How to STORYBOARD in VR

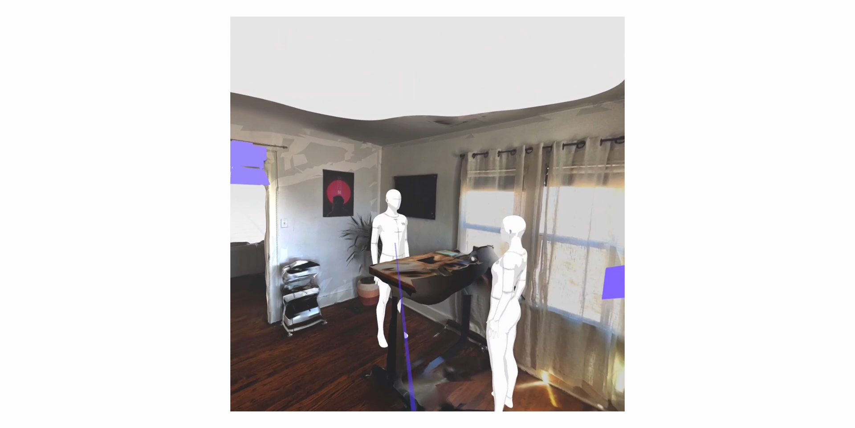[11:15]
Like I said, you can do a lot with these characters. They have like little pivot points on them. You can make them move up and down.
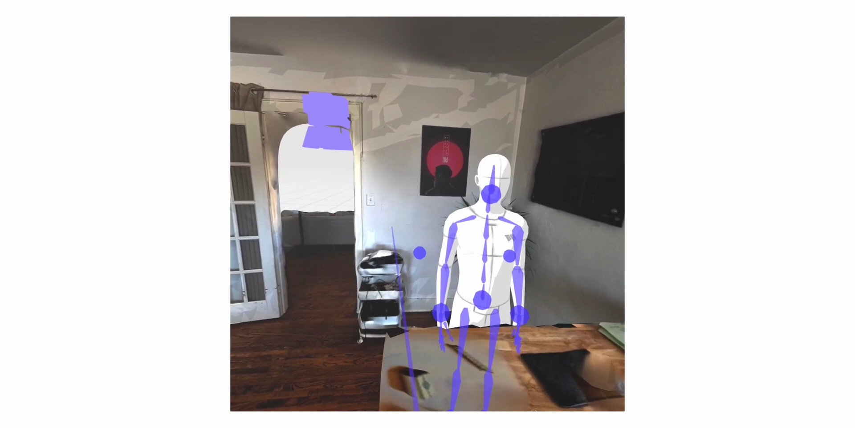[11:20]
You just got to get really close to them in order to do that. Like say, maybe you want to grab the bottom,
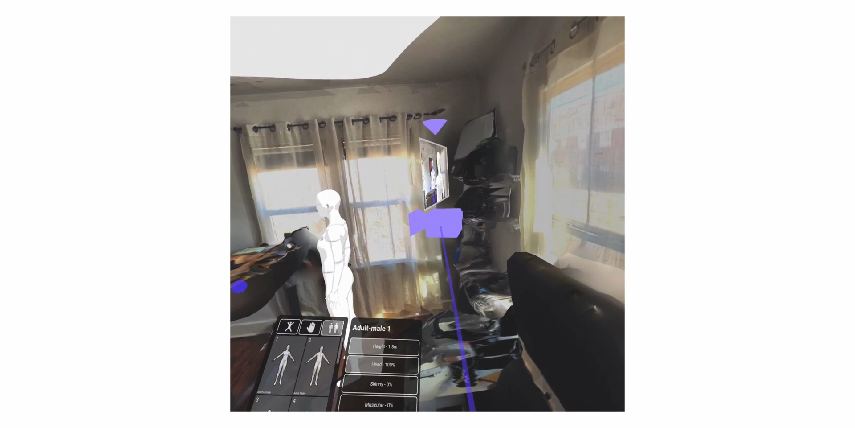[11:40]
So back to our camera, got our first shot there. So what we want to do is use this shot for say we, this is shot one.
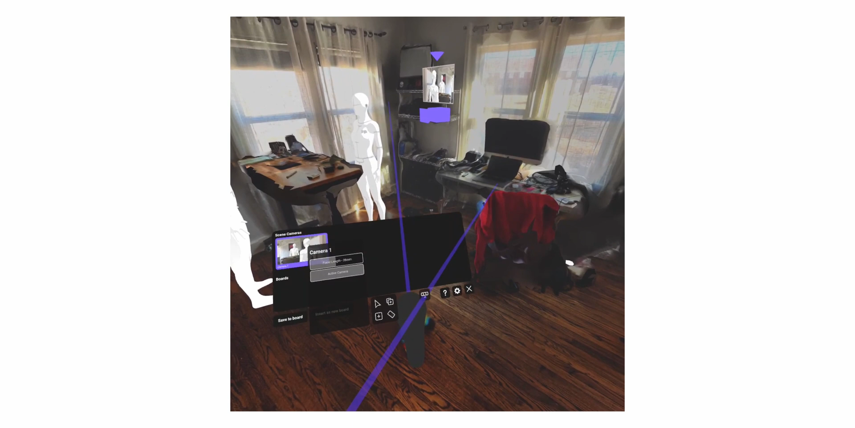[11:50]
We come over here, click the storyboard. Now here's the camera. We don't really have any boards here. So let's do a insert as new board. So this is shot generator has unsaved changes.
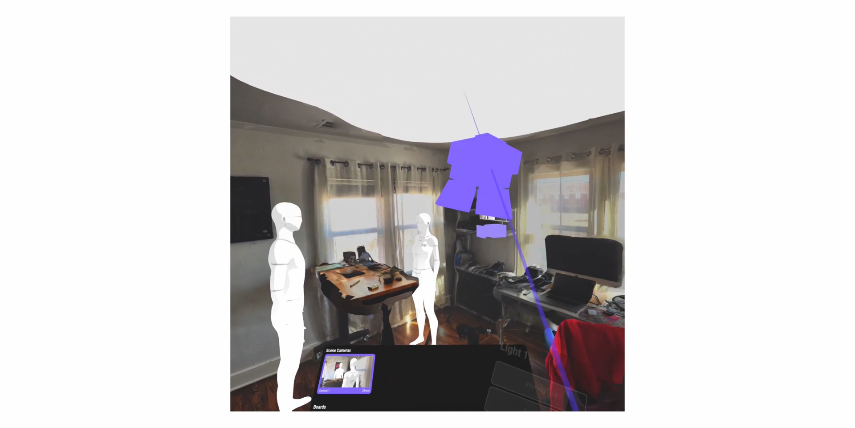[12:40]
Now it did populate here, which is good, which means it might've been populated on the computer as well. So you kind of get the point here, but you can walk around in this space. You can add a light to the space. We have this light over here that I've added and it's not like ray tracing. So it's not doing, it's not ray tracing. So it's not doing perfect.
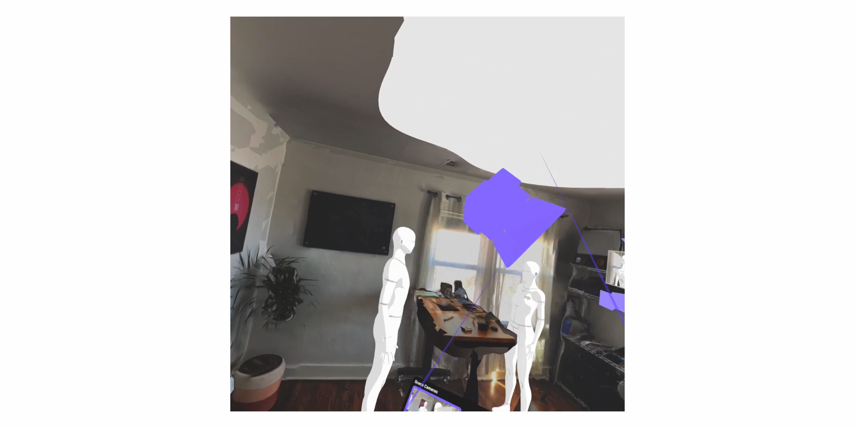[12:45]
Um, you can't like diffuse the light, but you can make the light like less intense or more intense.
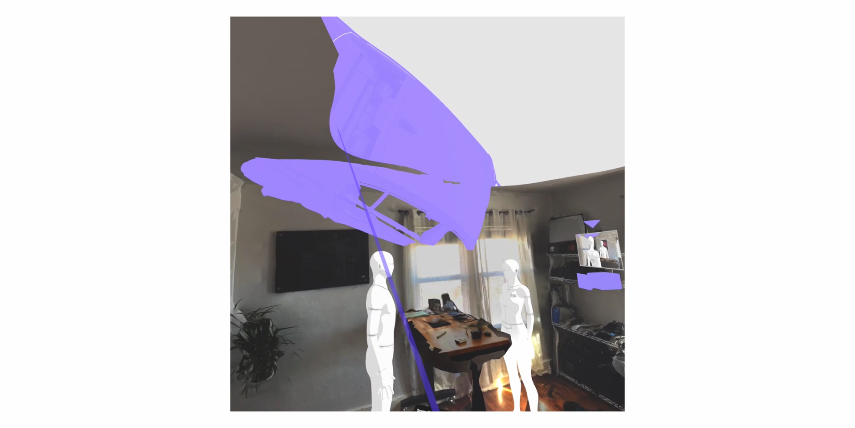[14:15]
Maybe there's a car coming in through the ceiling and it's an action film.
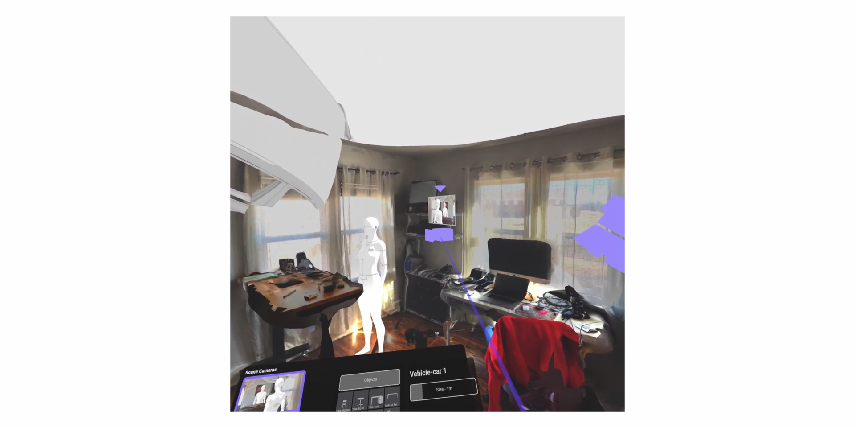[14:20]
Well, you could get that all on camera like this. See the car actually coming through.
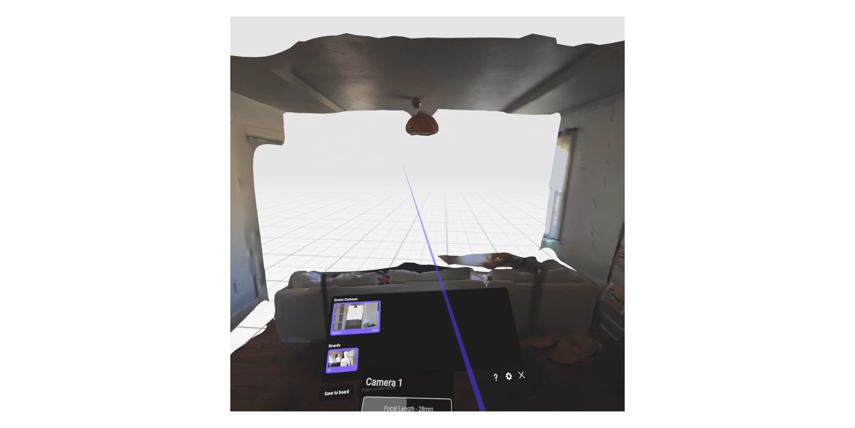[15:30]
dolly move through this door frame.
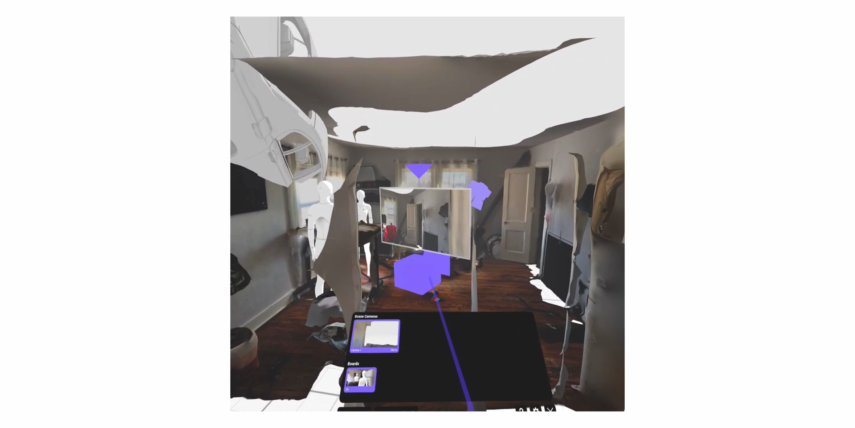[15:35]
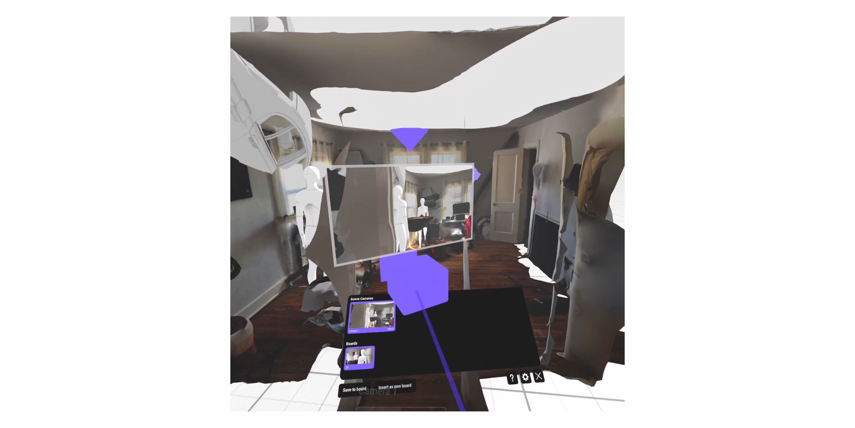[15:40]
We could record, screen record, and then actually do the dolly move. Or you could do a push in by using the joystick like this.
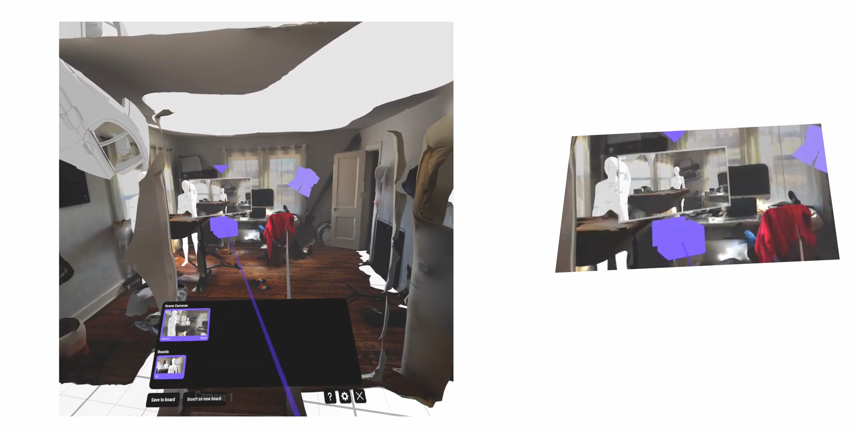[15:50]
Really slow.
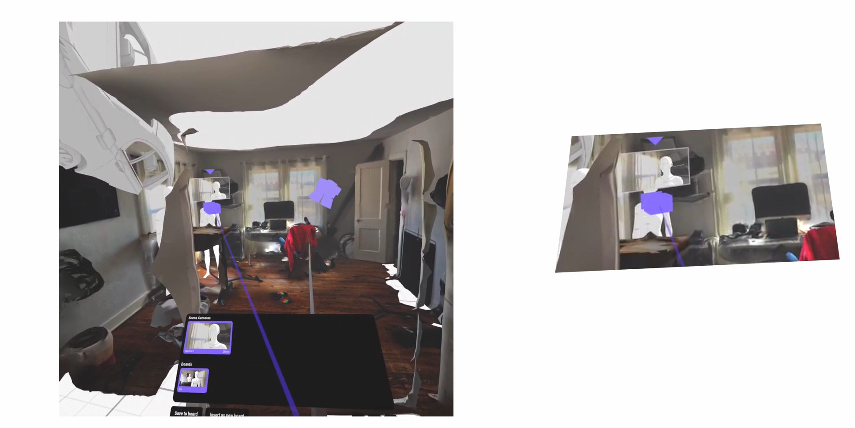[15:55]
It can't really change the speed of it, which is unfortunate.
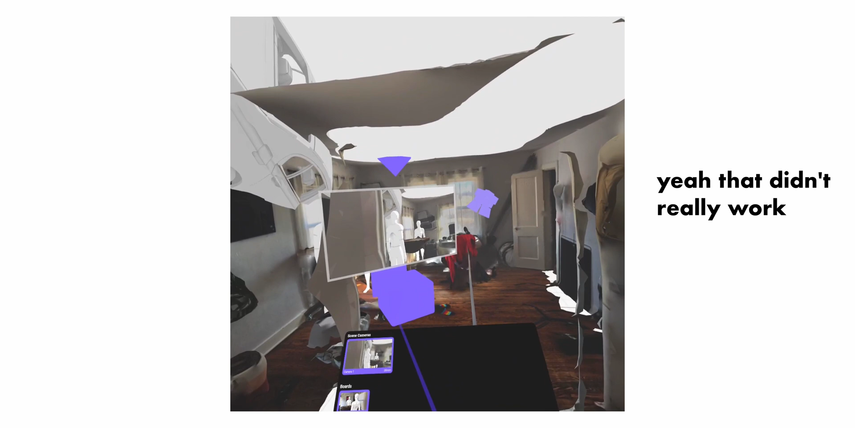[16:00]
Now I could record this and then throw this in the animatic and have the video, the actual video of what the camera's doing.
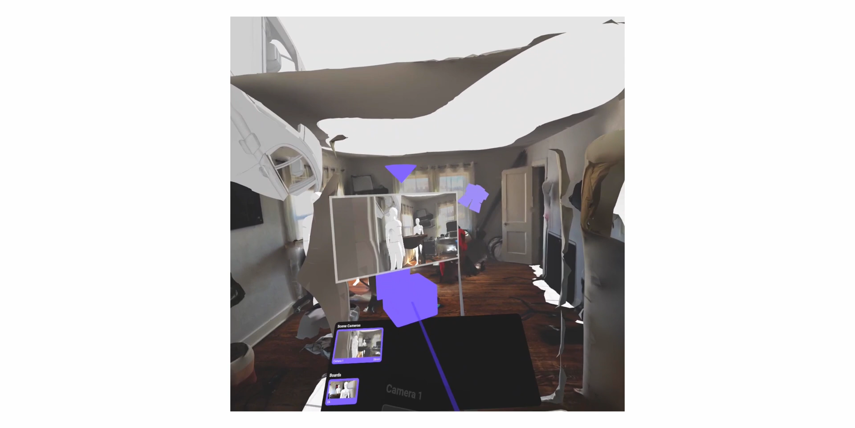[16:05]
It's not perfect. You'd have to crop in here and probably do something to play with it. But people could get an idea of what the camera's actually going to do. Like we're going to be here in the doorway. The camera's going to move through the doorway. You can really show like a DP what they need to accomplish.